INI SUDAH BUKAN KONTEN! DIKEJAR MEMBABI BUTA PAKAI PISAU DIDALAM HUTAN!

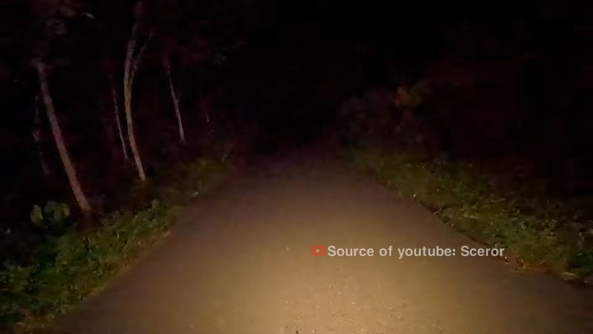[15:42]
dan gue istirahat sebentar di jalan karena cukup capek banget teman-teman. Motor di sana lampu udah gue lepas-lepasin. Namun gue masih jauh untuk keluar area pemukiman karena ini masih agak-agak jalan semi-semi hutan gitu teman-teman. Gue tarik napas sebentar karena gue dari tadi dada gue sesak banget dikejar orang pakai pisau. Gila, bandit, orang gila, asli orang gila.